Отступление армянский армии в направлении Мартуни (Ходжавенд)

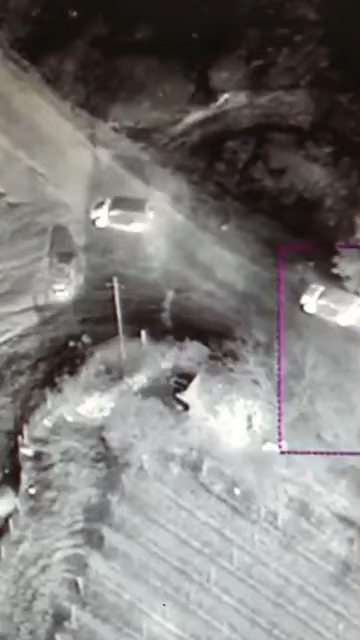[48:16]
kortejin biridir. Bunun ikinci kortejdə olduğu deyilir.
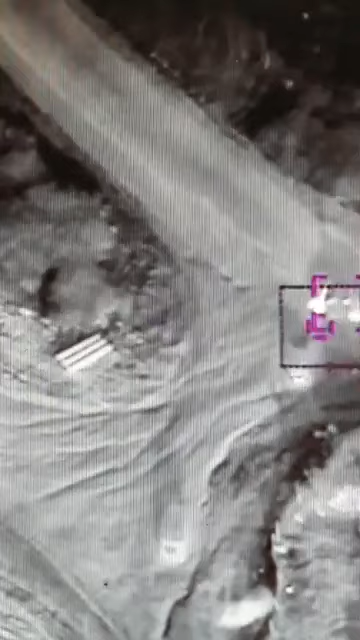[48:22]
Həmişə bir axırana qabaqda gedir. Bu Arayıqdır.
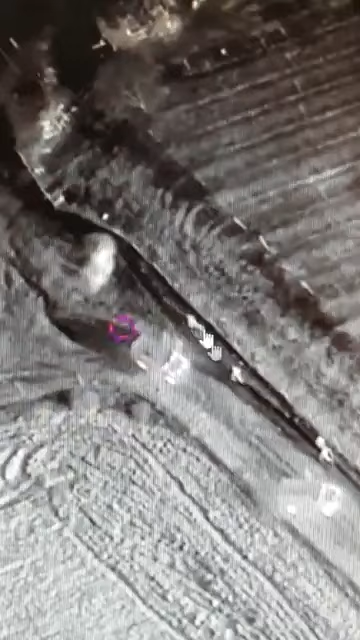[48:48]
Ola bilər ki, Arayıq burada olsun.
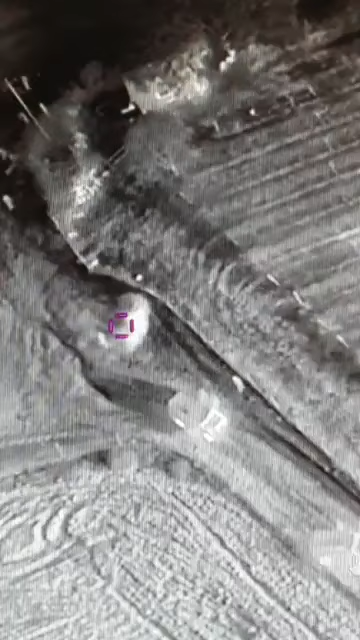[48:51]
Və oradan düşənlər də gəlir buradan, girirlər buradakı kazarmaya.
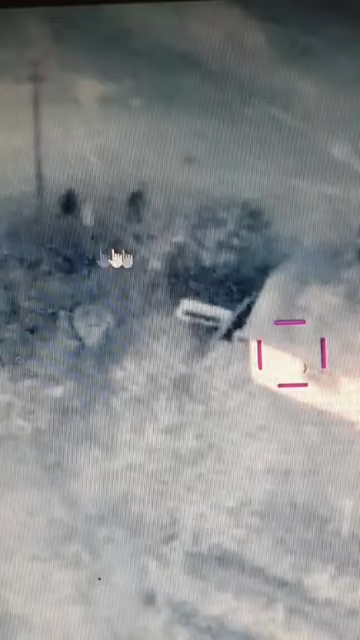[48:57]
Kazarma da vurulacaqdır.
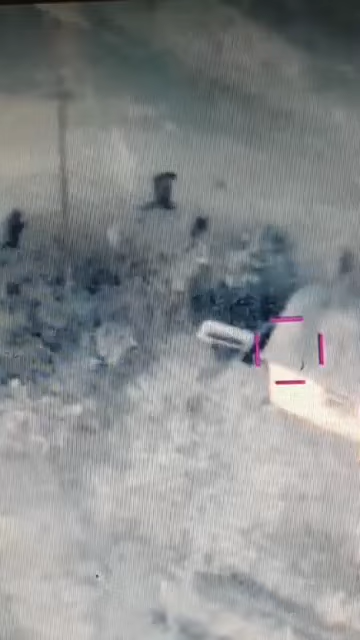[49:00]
Bu bir evdir, hər halda.
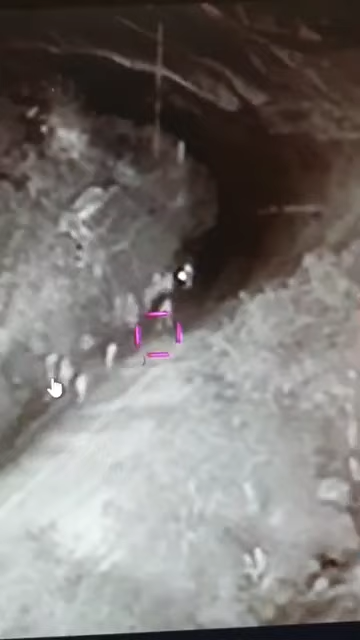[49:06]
Görürsünüz, digər tərəfdə maşınların birini gətirdilər, bura gizlətdilər.
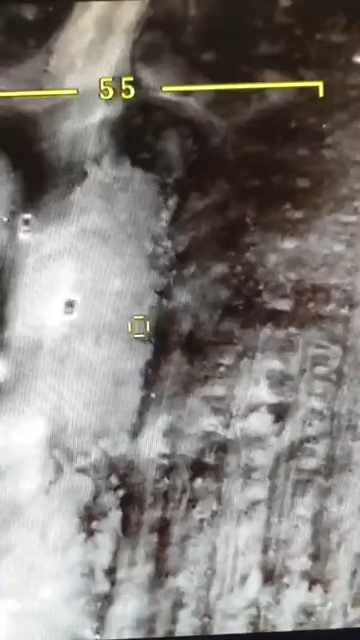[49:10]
Digər maşın, biri buradaydı, biri buradaydı.
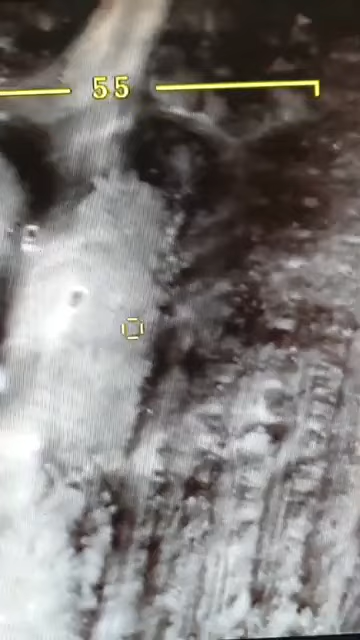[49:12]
Bunu da gətirdilər, bura qoydular.
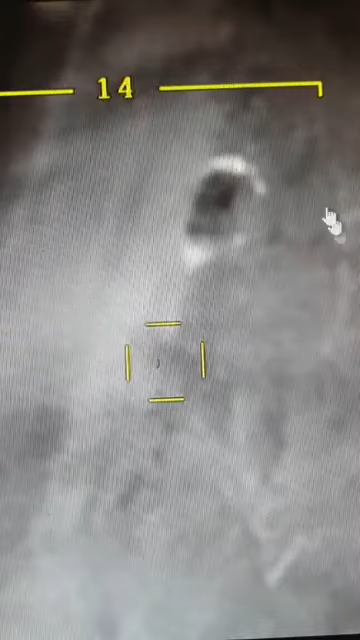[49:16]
Ağaçlıqdır, görürsünüz bura. Bax, vurdular. Bütün yerləri vurdular.
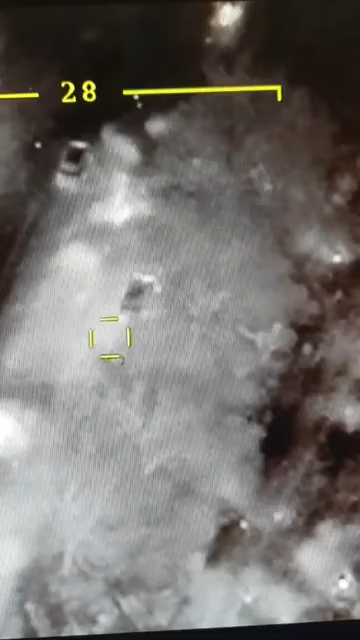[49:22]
Təkrar baxalım buna. Görürsünüz, üstündən heç bir dəqiqə keçmir.
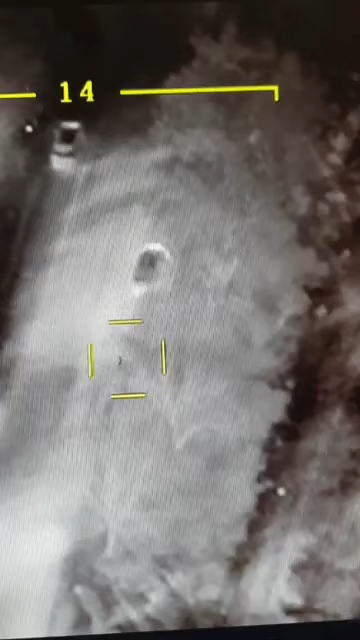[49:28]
Bax, qaçırlar buradan. Amma bütün yerlər vurulacaq bu dəqiqə. Bura baxın.
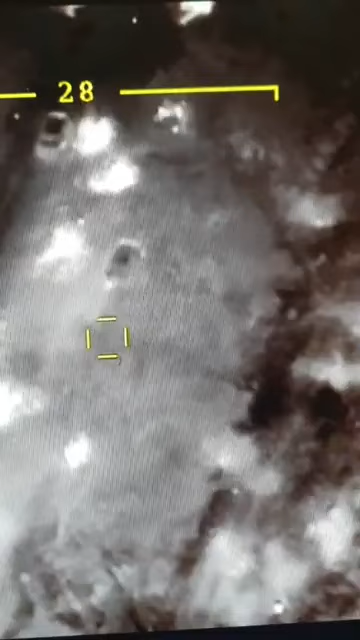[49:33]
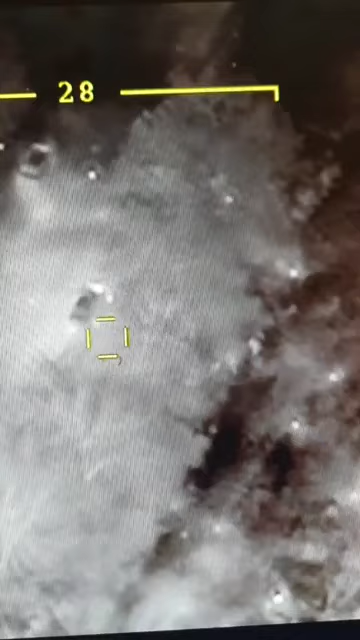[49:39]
Və əlavə yenə də qaçan maşınlar vurulacaqdır indi.
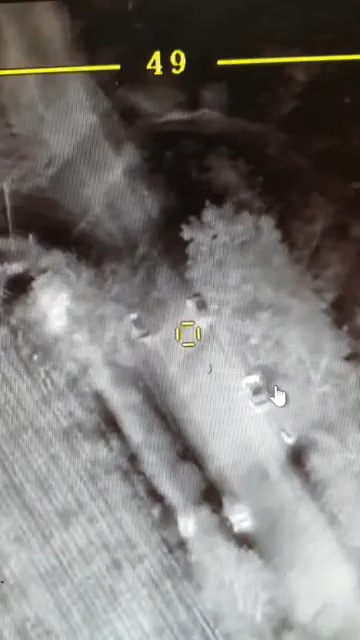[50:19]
Burada görürsünüz adamı ağacın altındadır. Hə, bu getdi. İndi bunu izləyəcəklər.
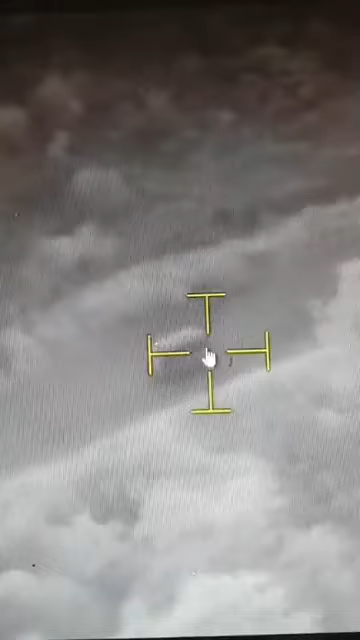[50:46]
Вот направление с Ханкенде Степана Керт. Все.
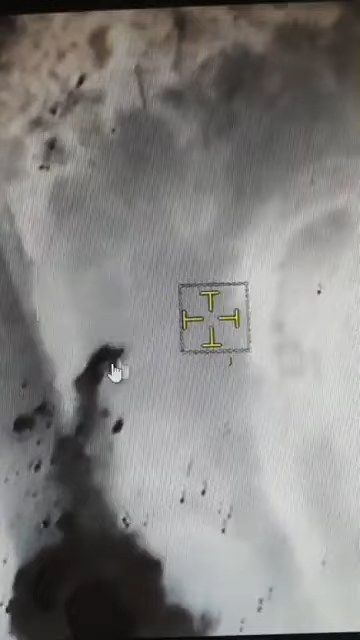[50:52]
Gitti. Bir de buradan gelirdi maşının.
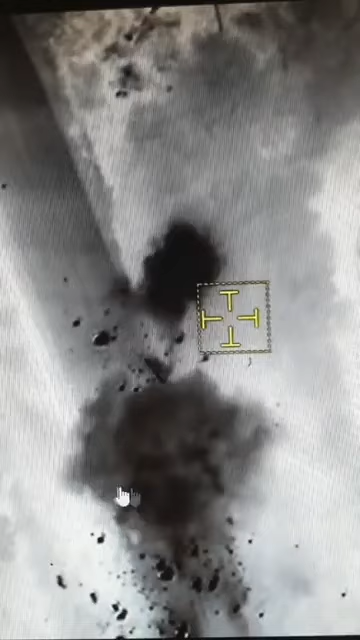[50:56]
Bunu Allah'a verdi.
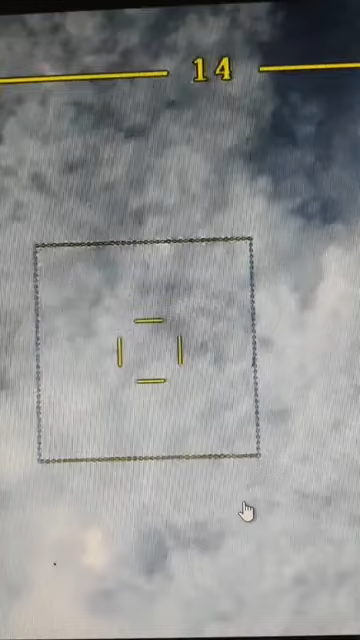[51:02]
Ha burada sağ kalan var görünüyor.
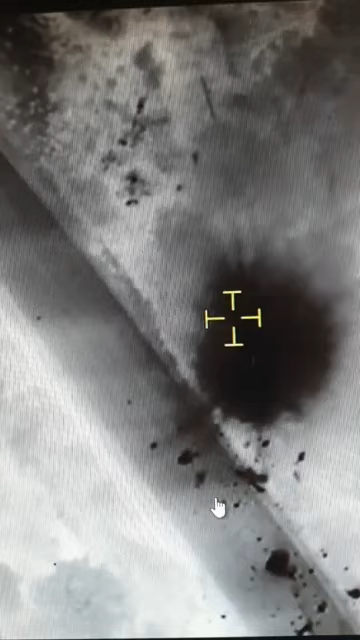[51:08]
Ya o maşından gelen idi şu an.
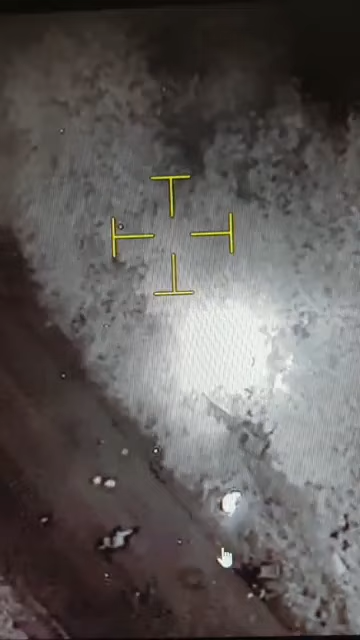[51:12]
Ya, kimse görsüz yanıptı. Buna bak. Kimse yanır yerde.
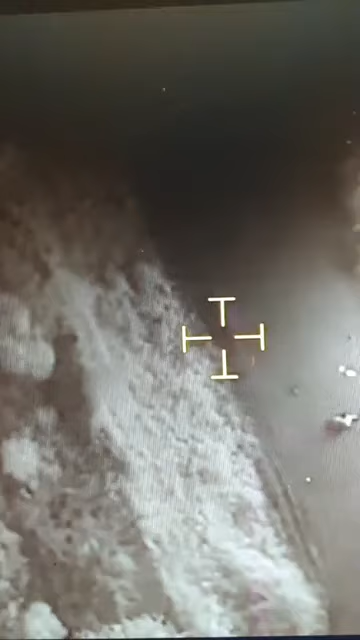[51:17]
Fikir verdiniz buna. Burada kimse yanır. Baba bakın. Bura bakın.
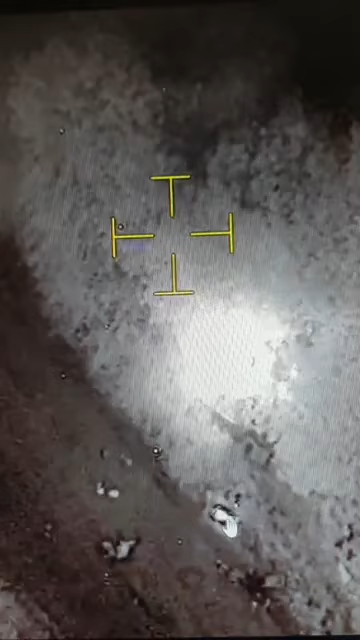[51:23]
Bu adam da yanan.
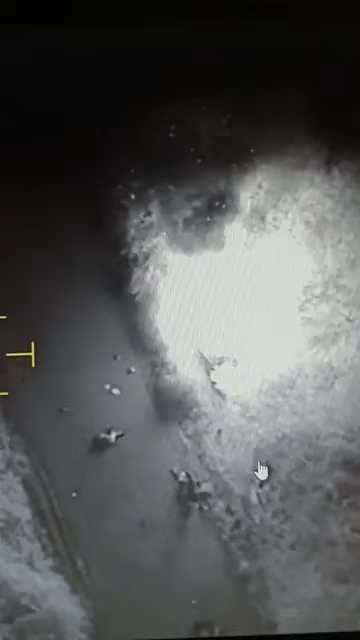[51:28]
Bu bayağı şey adamdı. Bu yanıftı buraya görürsünüz.